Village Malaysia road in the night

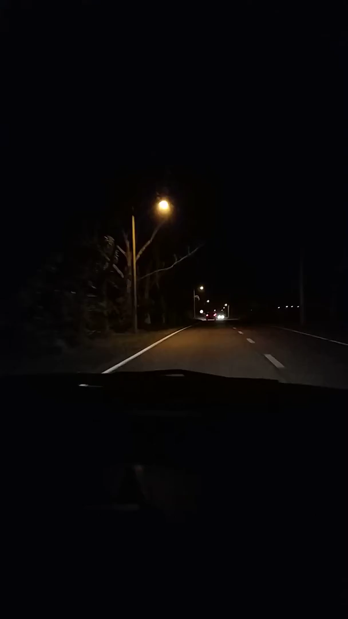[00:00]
Hi there, so this is called Chinese New Year, and I'm heading back, first the capital Kuala Lumpur, and after that will be Johor, so I guess the reason I have started this video is I found the route it's pretty weird in the Kampong route.
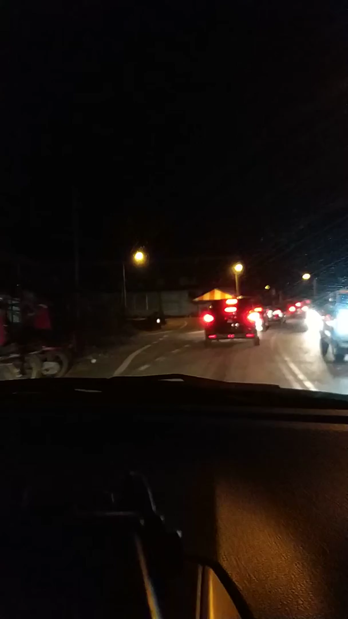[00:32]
Kampong is the village word for Malay, now of course I've reached a stretch with some traffic, you won't feel that it's so weird, but overall the route I've just taken it's rather weird. Well, I guess the stretch in front is what I've meant, you will see that it's quite outskirts, and I guess it's like there's just cars,